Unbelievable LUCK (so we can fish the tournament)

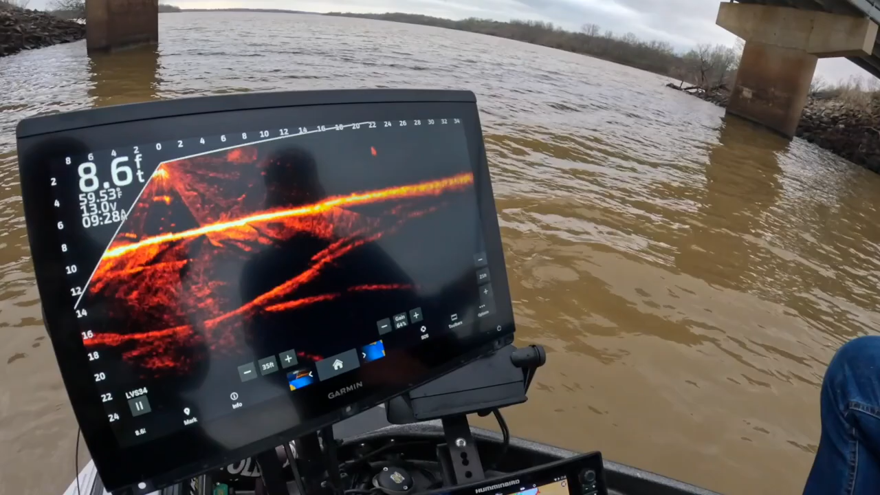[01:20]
On screen: depth 8.6 ft
maybe change our game plan, but who knows, you never know. And but you're basically getting the same fish no matter where you go. It doesn't matter. Here's a good fish right there.
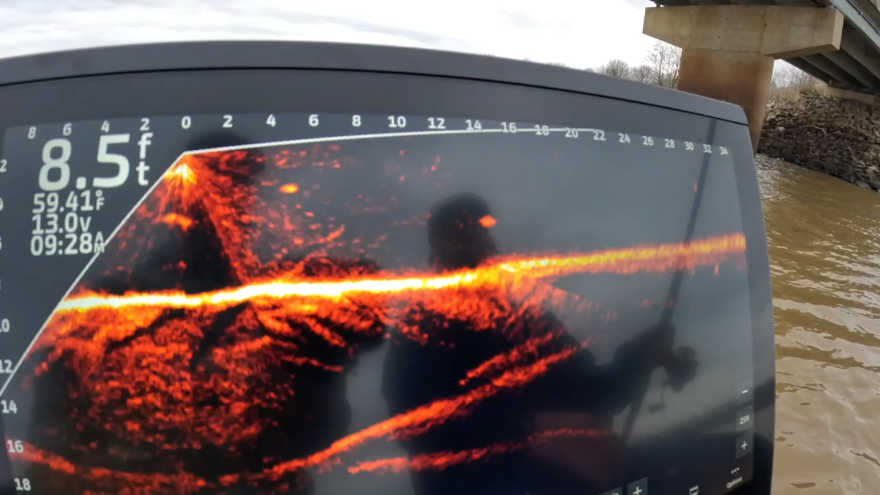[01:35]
On screen: depth 8.5 ft, water 59.41°F
A good fish being defined as over a pound right now.